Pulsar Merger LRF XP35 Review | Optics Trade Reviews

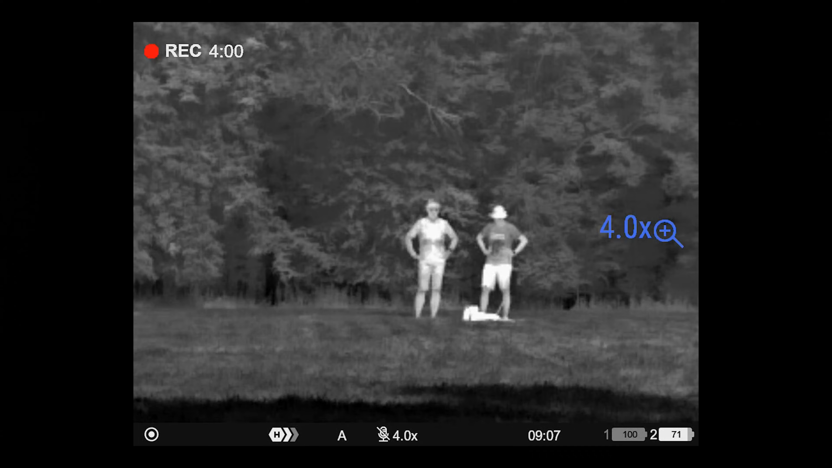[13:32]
which means the magnification, you can use the devices from 2 to 16 times.
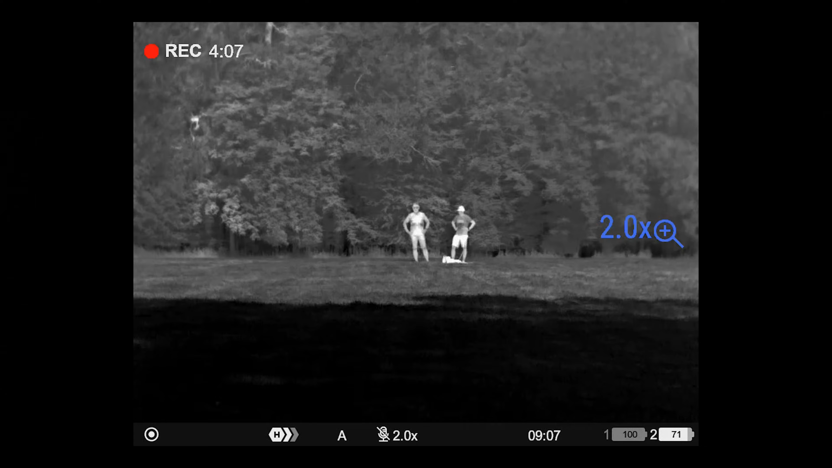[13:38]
The device features also a laser range finder, which is under this cover here,